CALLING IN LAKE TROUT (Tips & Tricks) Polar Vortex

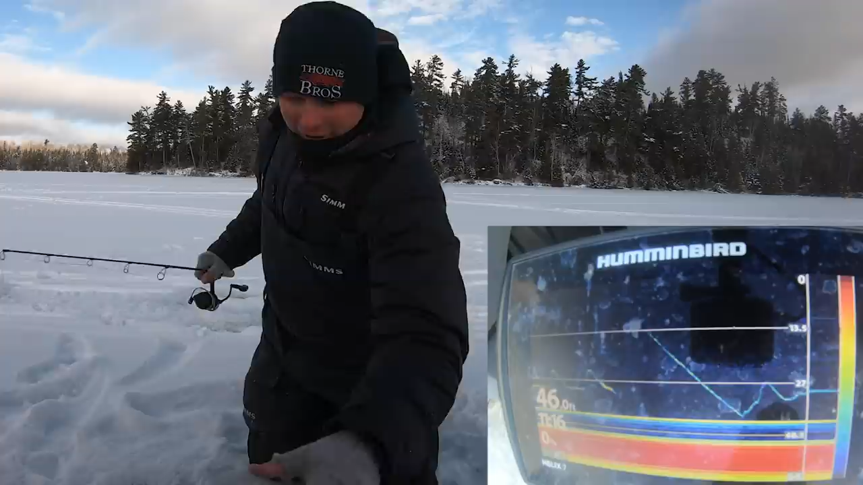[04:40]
On screen: depth 46.0 ft
that thing must have came from somewhere else at 100 miles an hour I was three seconds from reeling up and moving and going to my next spot that would have been a nice one that just goes to show too guys if you're just sitting here and you're not marking anything just keep jigging like I said these fish can see a long ways away generally your lake trout water is very very clear and these things can come from 20 30 50 feet away at 100 miles an hour and be like on your jig instantly like that's just a prime example of it so if you're not marking fish
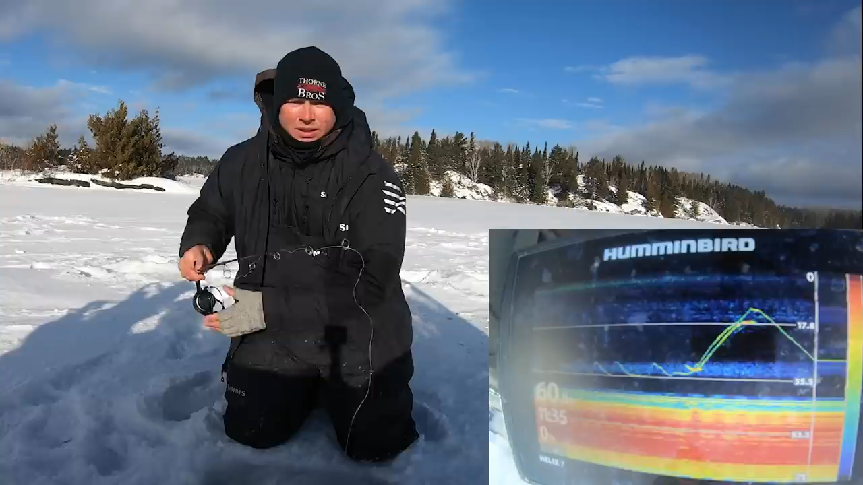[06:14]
he actually came down for it where'd you go come on come back
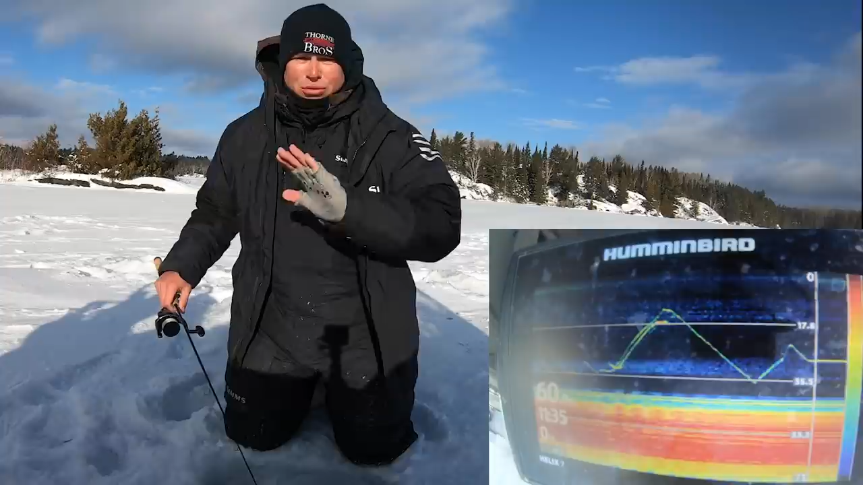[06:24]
again right away as soon as I start jigging I was jigging for 30 seconds and all of a sudden fish comes in like that same thing guys
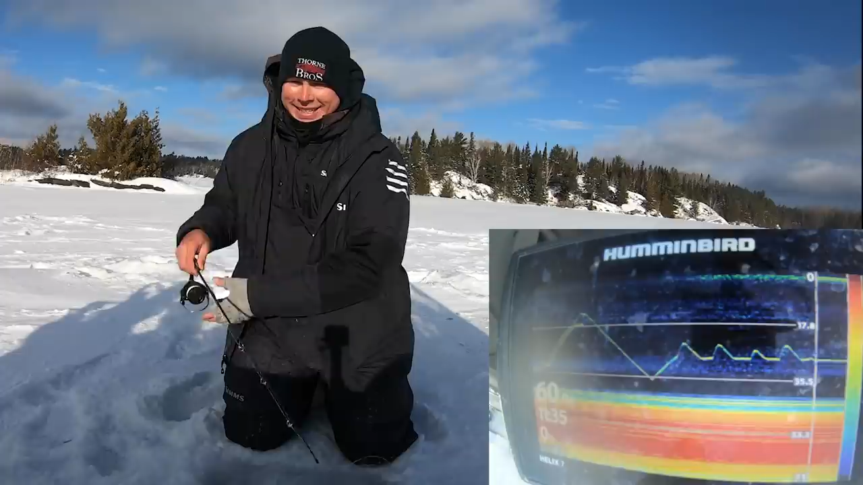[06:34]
you always think trout are so touchy and so finicky you don't want to make a lot of noise and I was always that way too but if you think about it trout are very curious if you ever watch underwater footage of trout chasing spoons or chasing lures they're always coming in checking it out going away coming back they're almost like a small mouth in a way they're very curious fish so it kind of makes sense that the noise attracts them oh and this wind is getting brutal I hope it's not too terrible on the audio but
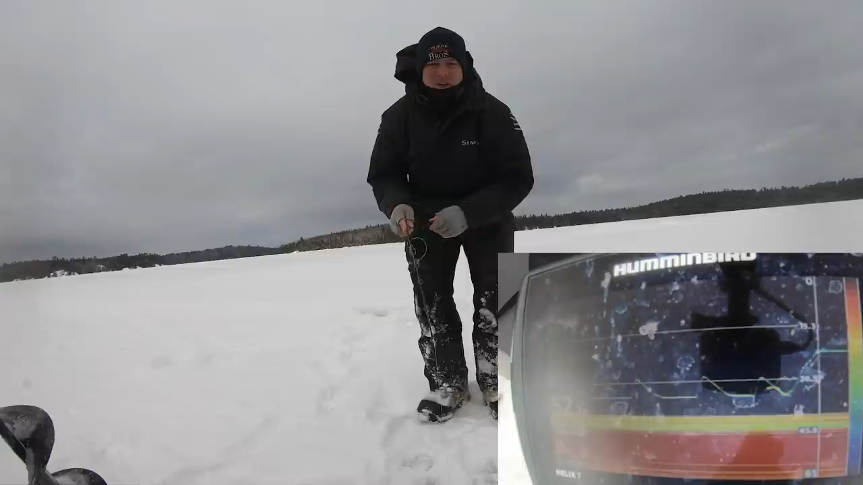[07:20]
he's chasing it down got him hit it on the fall yeah oh no oh it sucks finally found a little spot out of the wind here